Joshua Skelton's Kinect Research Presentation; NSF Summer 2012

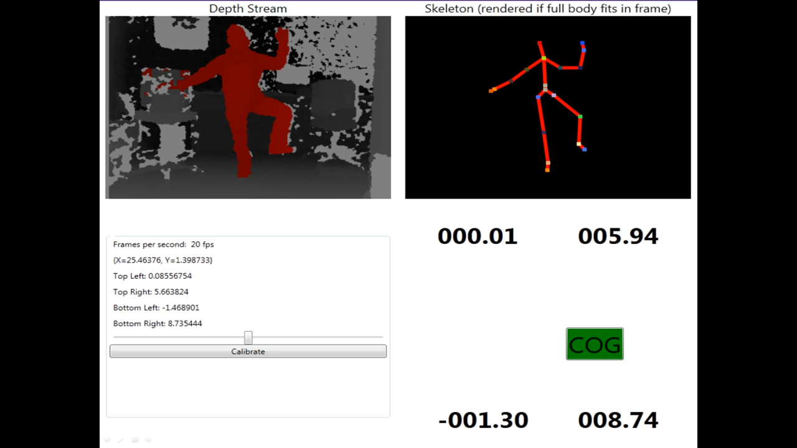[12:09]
And you can see they tracked the frames per second. They had a way that you can calibrate it. And they showed the other positions in space as well. Also looked at Clemson University. Students there did some research and actually made a virtual game environment almost.